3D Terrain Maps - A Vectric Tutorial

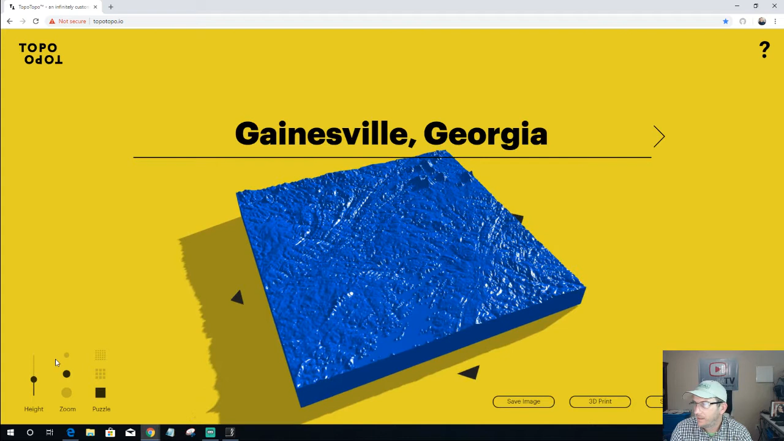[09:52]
So let's see if we can find something with some mountain ranges. In the chat room, if you know of any good mountain ranges or anything, let me know. And you may experience some buffering, and I apologize about that. I've tried to get the volume down, but I can see
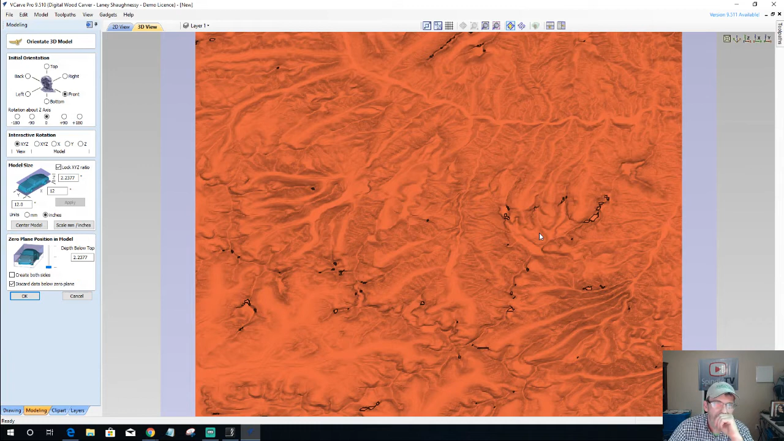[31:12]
red. And of course, so there's some deep caverns in those valleys and hills and all that stuff. And because I'm working in VCar Pro, I can't really patch any of those holes. So I have a choice at this point.
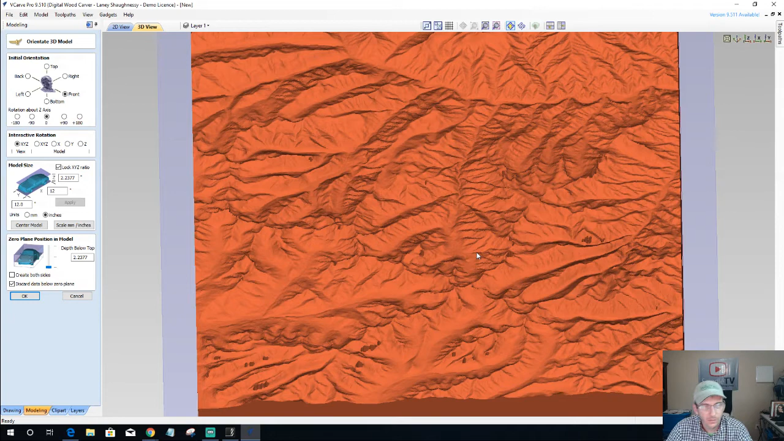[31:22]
Oops, I moved my model. Bear with me a second. I have a choice at this point. Let's get back into the Y plane. I either bring my model in as it is and
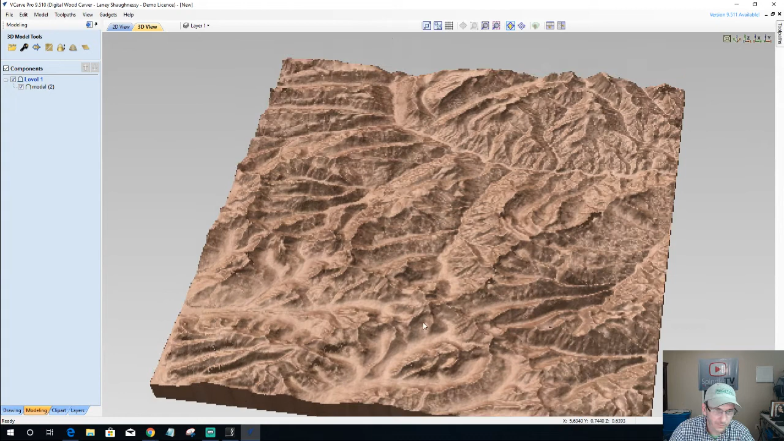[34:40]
That's going to be up to you. Smoothing is just not going to do it for me. And we may open this file up into the spire in just a moment and see how we would approach going through and kind of cleaning up some of these areas and stuff. But now that we have our map and our terrain map, now we can go ahead and work on our toolpath. Now, keep in mind with this, I'm working with a 12 by 12 inch piece of material, block wood.
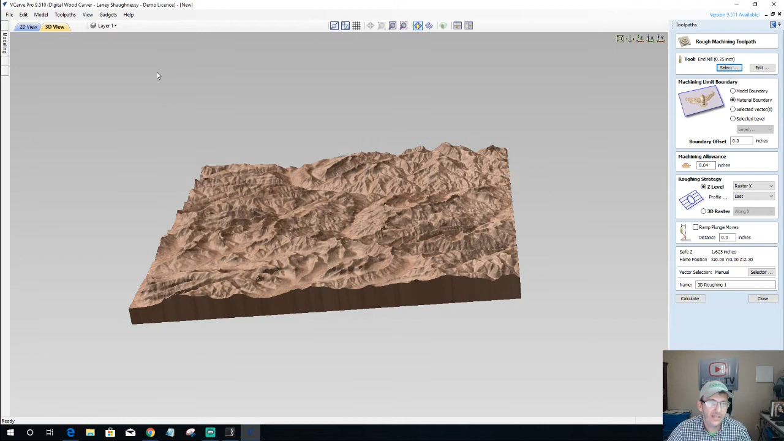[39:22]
You know, if I had 1 inch overhang on both sides or something, I could move it in 1 inch so that my model's cut there, and then just cut the ends off, you know, the waste ends off at the end of the job with a table saw or chop saw or whatever the case may be, depending on what you're doing. But just think about your clamping methods. All right, so I'm going to use the material as the boundary. I'm going to let the rough pass mill most of the waste away, but I still want it leaving about a 40 thousandths of an inch layer of material above my model's surface, my model's surface height, so that my ball nose has a little bit of work to do.
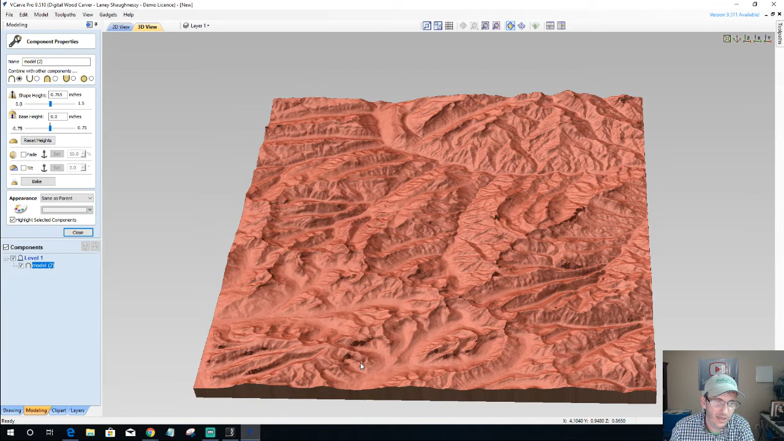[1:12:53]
they're really kind of becoming more and more visible and prominent and stuff. Again, the bit's just gonna kind of skip over those areas. It's not gonna try to plow down into the cut or anything. It would almost look like it looking at all the pinholes in the bottom of my material, right?
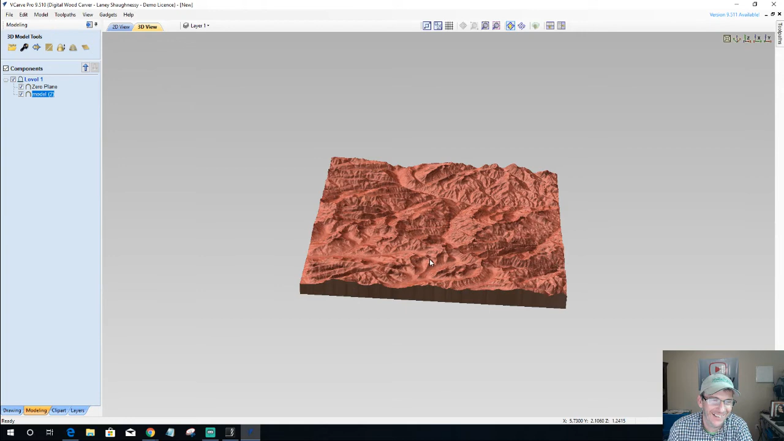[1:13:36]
So we can add a zero plane to kind of patch those holes from underneath. So we definitely don't want, you know, if the holes were huge and all, then when the bit was small enough, it would try to go down and carve down into those models and everything.
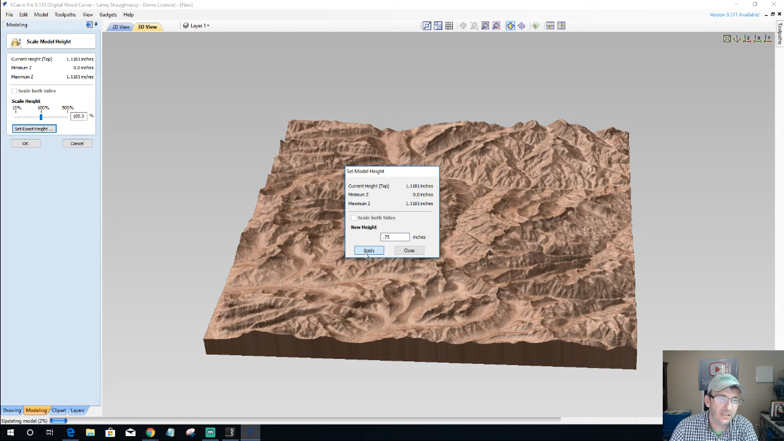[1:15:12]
So if I've got my model here, and let's say I wanted to bring this down to maybe 3/4 of an inch thick, I'm not going to be able to retain my surface detail. I'm not going to be able to emboss this image. I'm going to still have decent detail in here, but not like, you know, with a larger one. Now, and for the most part, it did, you know, retain some of its height and everything. Or detail, not height. I said height, but I meant detail. Now, if we were to
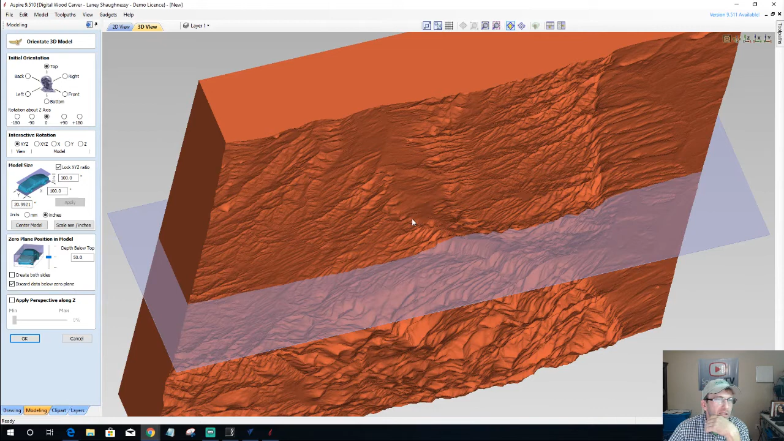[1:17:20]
all right, so once again, our models, you know, come in kind of this saying that this is the top, so I want the front, what's facing me.
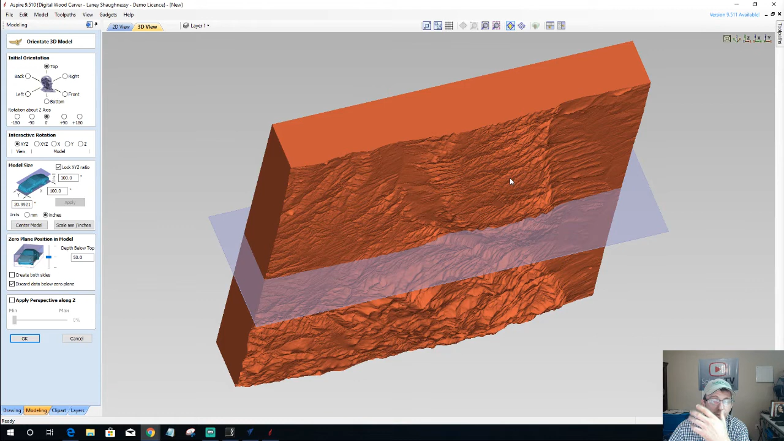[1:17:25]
So if I choose my front option, we've got our front option here. Looking at this model, things look good. I do have one little blemish right over here that I could clean up.
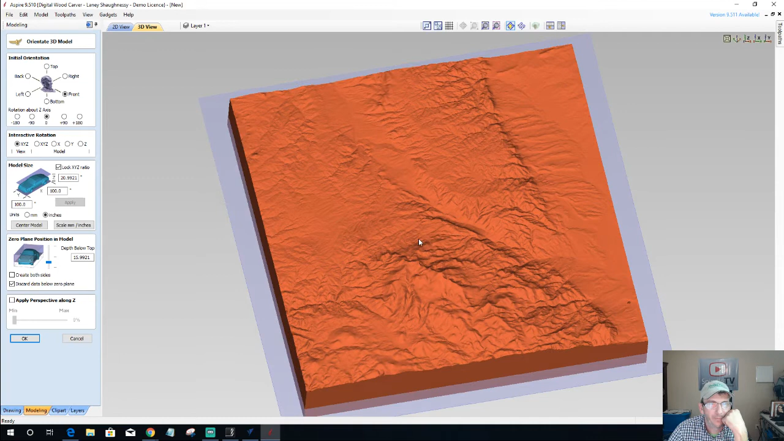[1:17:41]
But for the most part, that looks good. And I'm going to size this down to my 12 by 12.
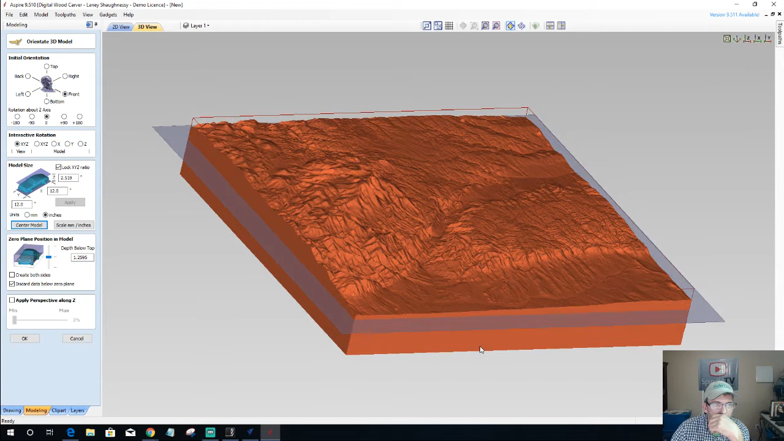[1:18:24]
Getting a little thin on this side with the center, so I'm just going to go just a little bit below center, raise it up just a little bit. Not that much.
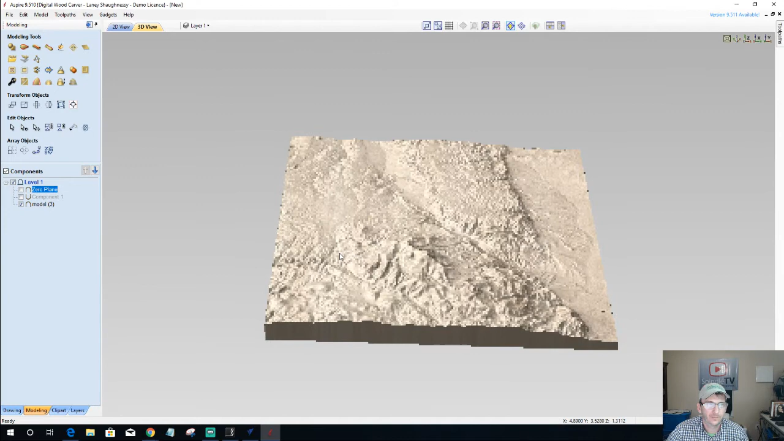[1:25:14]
And we're going to come in and there's a few things that I want to do with this. One, I want to show off the sculpting tool, and I'm going to come in and clean up this little blemish over here. It's probably just a rock in the water. I don't know. I'm not sure what it is. Got a little bump right there, but I'll probably leave that one. So with my model selected, I'm going to go into my sculpting tools here.
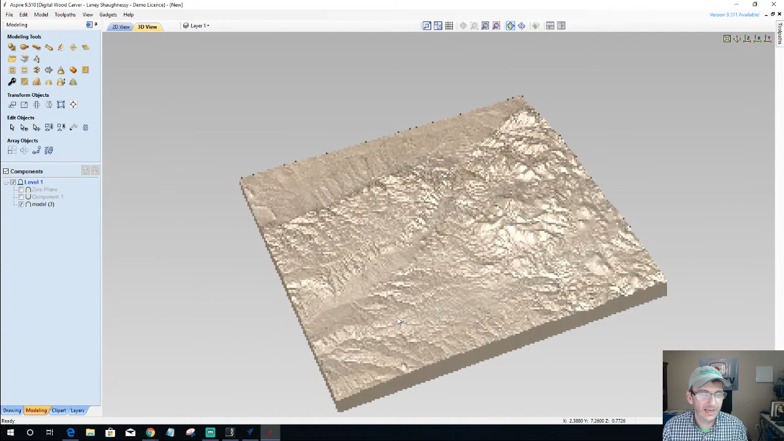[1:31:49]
it might have been a lake. It could have been, but I didn't want that hole. It was a decent sized little hole. I didn't want that hole there.